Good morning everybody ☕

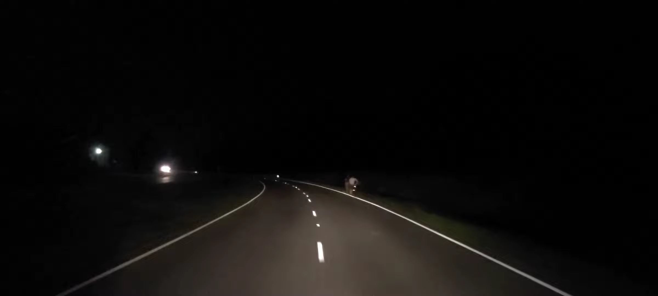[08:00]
Get over in the middle here. Oh yeah. Spooky. Dangerous. Anyways, you gotta be alert, gotta watch what's going on. Keep your eyes peeled. Cause these people nowadays, they don't wear reflective clothing or reflective things when they're out at night.